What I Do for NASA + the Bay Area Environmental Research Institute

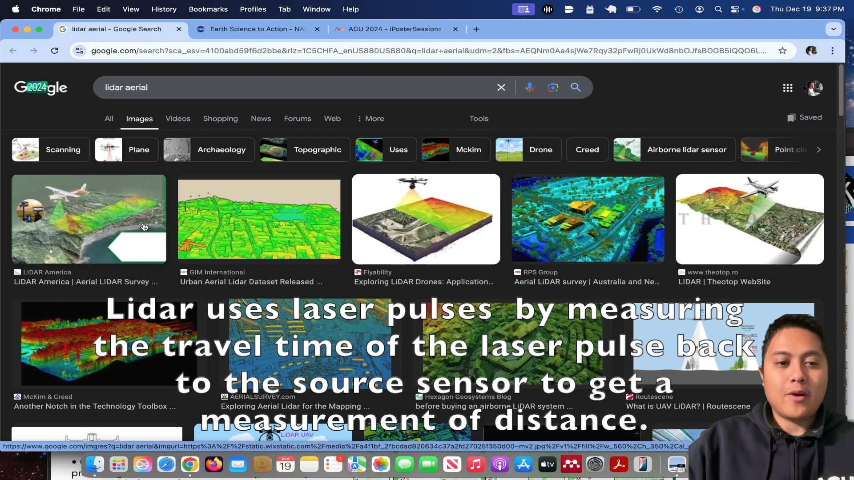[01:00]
So sonar uses sound or echolocation. Radar uses radio waves. LiDAR uses light, or visible light, or maybe shortwave near-infrared. And so in the case of the LiDAR that I use, it's mounted on a plane and scans the Earth's surface, kind of like this. And what you get is a 3D representation of points, known as a point cloud, because you just have these discrete points. But if they're all very densely spaced together, you can make out the features. Like this is a power line. These are some trees.
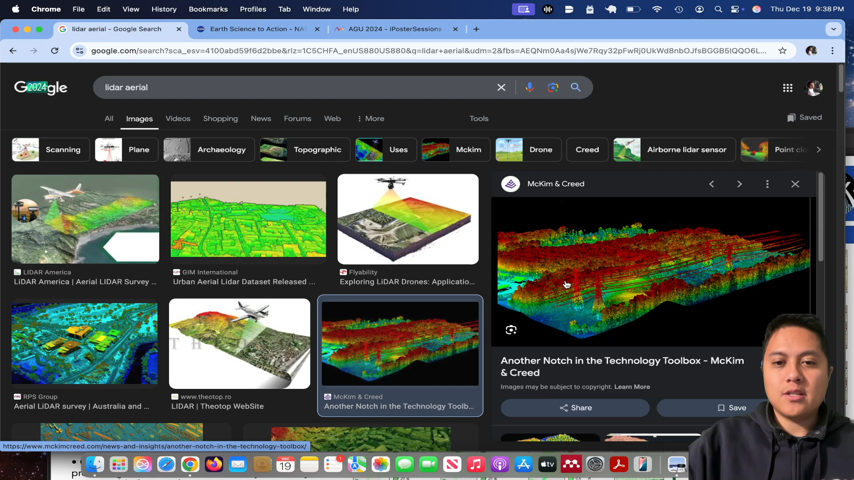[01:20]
And you can, in some cases, not some cases, but a lot of cases, you can also see, you know, buildings.
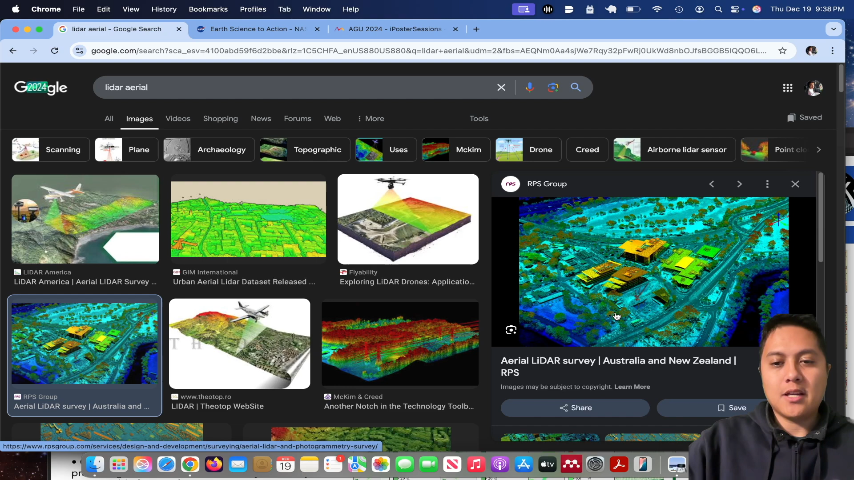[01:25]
And so this is a really powerful technology that can be used to map out a terrain.